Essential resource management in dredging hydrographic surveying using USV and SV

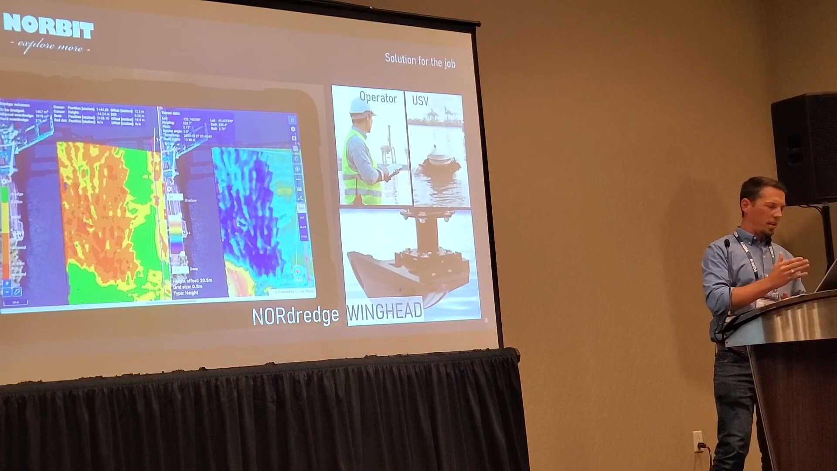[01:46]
And then in the case of the USB, you can monitor multiple USBs at the same time.
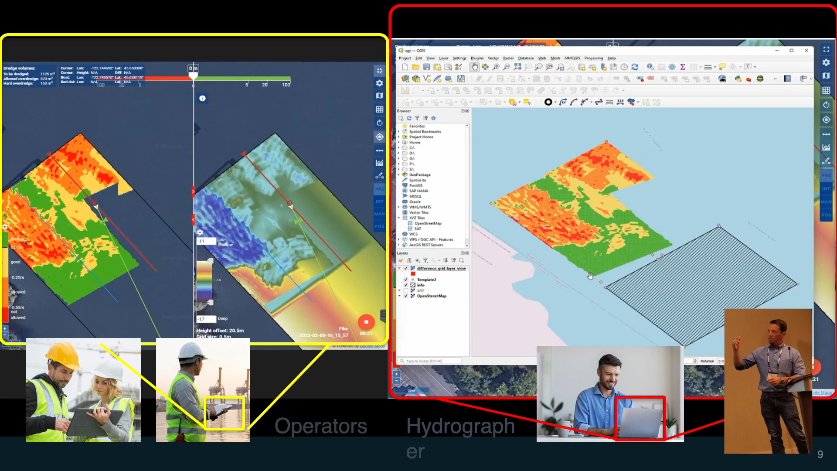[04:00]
Next thing you can link directly into a GIS, uh, uh, program such as ArcGIS, or this is a free program, QGIS, you can automatically generate reports.